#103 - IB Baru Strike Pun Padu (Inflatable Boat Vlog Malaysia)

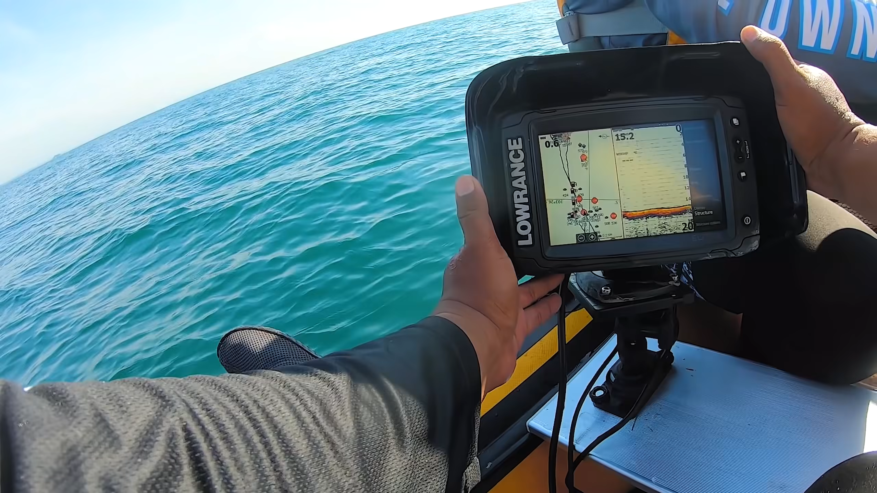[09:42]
Ada batu bawah ni kan. Memang dekat dengan spot ni. Ada batu. Hai geng, drop geng. First drop.